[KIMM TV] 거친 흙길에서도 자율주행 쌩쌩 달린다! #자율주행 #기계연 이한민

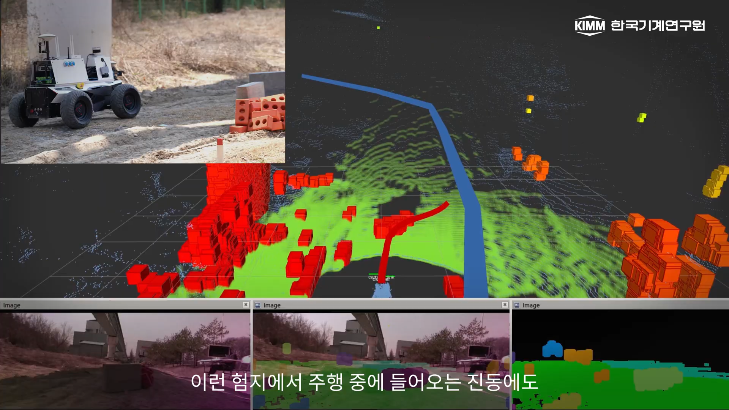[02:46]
이런 험지에서 주행 중에 들어오는 진동에도 강인하게 물체를 인식할 수 있는 기술을 개발했습니다.
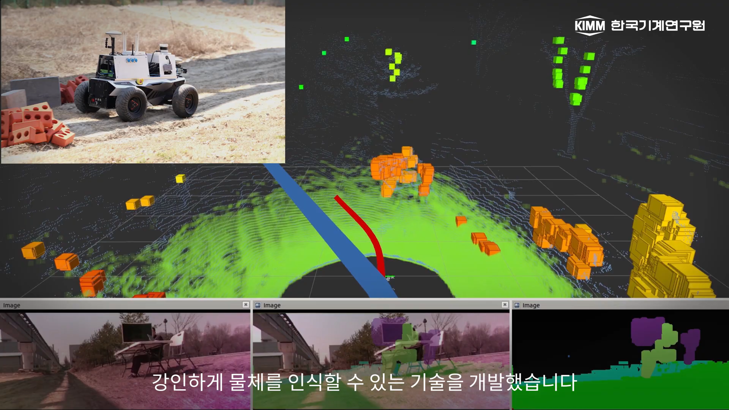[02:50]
이번에 개발된 오프로드 환경 인식 기술은 센서 보호와 세척 모듈의 오염 회복률,
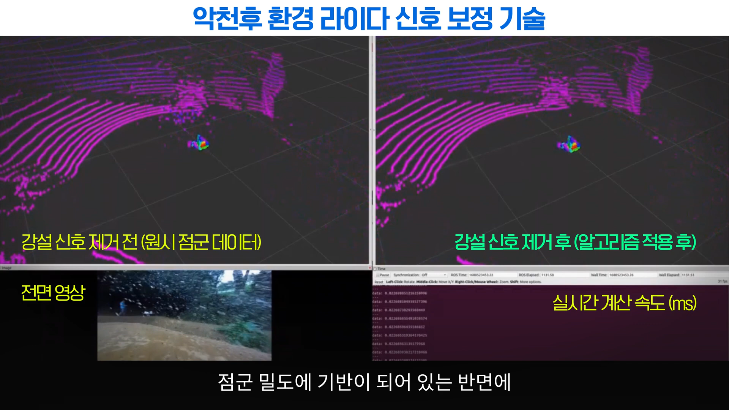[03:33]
되어 있는 방면에 전군 밀도와 동시에 반사 강도를 같이 고려해서 정확도를 확보를 했고요.
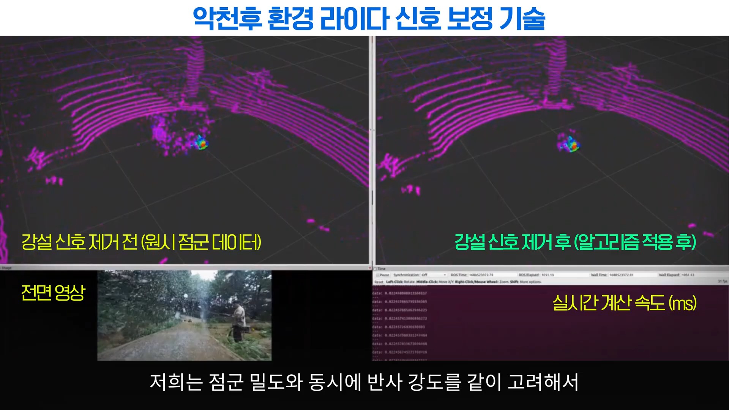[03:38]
마지막으로 야지에서의 주행 가능 영역 추정 같은
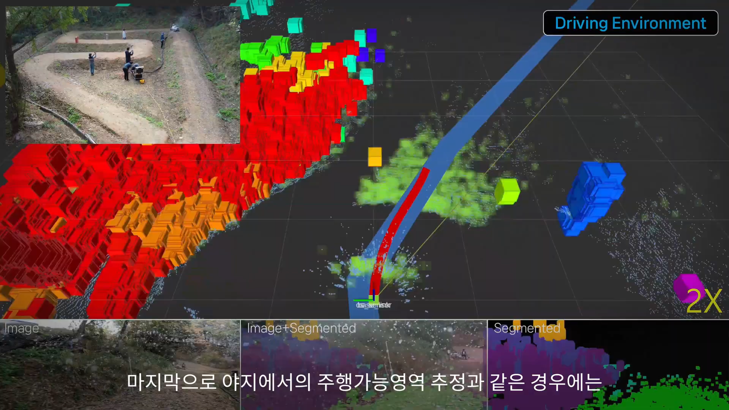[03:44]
경우에는 3차원으로 받게 되는 이런 전군들을 2차원으로 투영시켜서 주행 가능
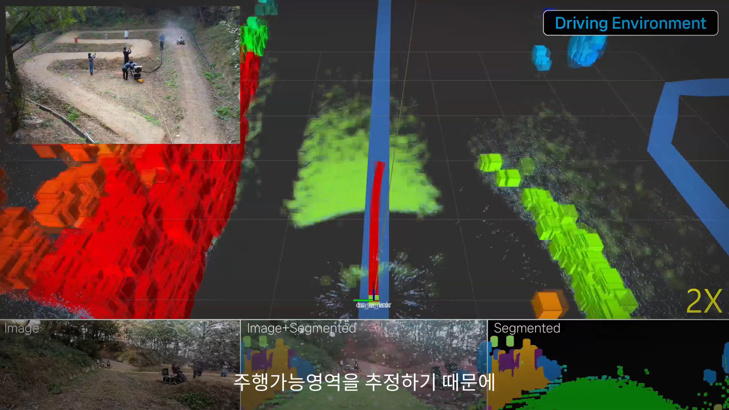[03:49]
영역을 추정하기 때문에 보다 진동의 강의라는 추정이 가능하고 또 실시간성을 앞당길 수 있었습니다.